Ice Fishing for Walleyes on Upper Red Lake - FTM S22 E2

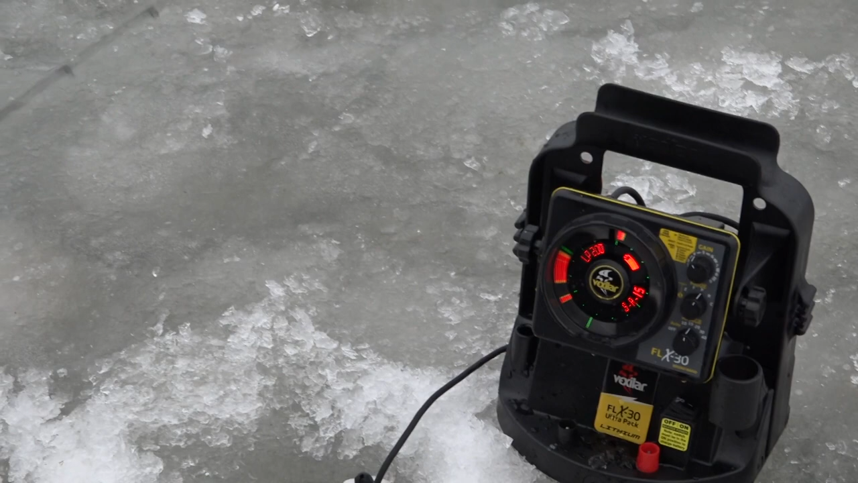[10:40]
How come? Because we know when there's fish in the area, we see them come up to the jig, and that puts us on high alert.
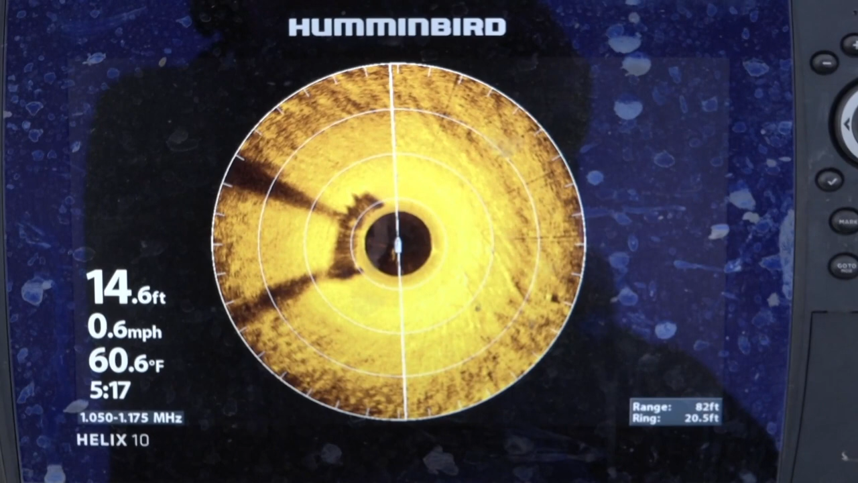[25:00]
On screen: depth 14.6 ft, water 60.6°F, speed 0.6 mph
I can see pockets and turns and weed lines.
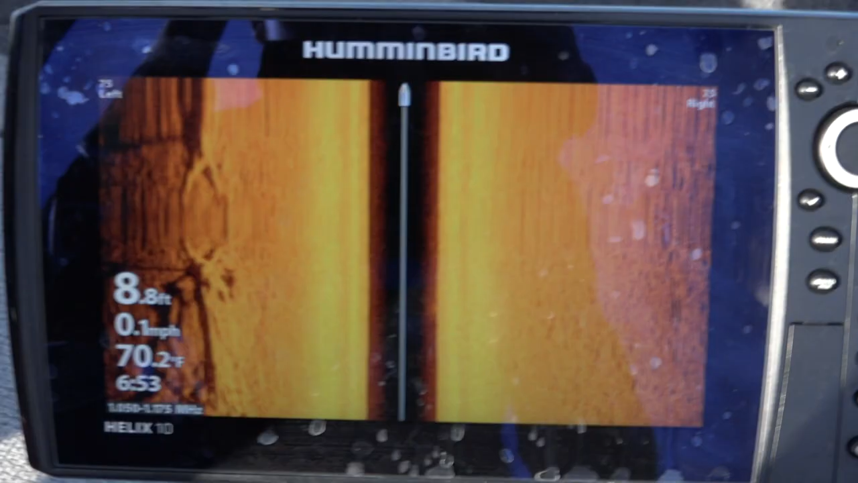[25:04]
On screen: depth 8.8 ft, water 70.2°F, speed 0.1 mph
I can see maybe fallen trees. I can see rocks. Little structural elements out around the boat that might hold a bass,